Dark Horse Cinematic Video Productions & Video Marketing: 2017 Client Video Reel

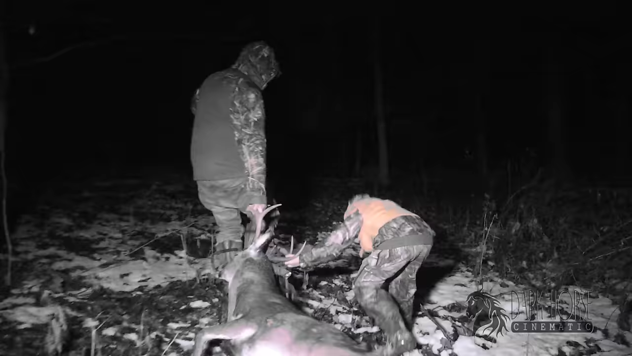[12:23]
Hey. Easy, don't get gored by those big horns. Jeez. Oh. Oh.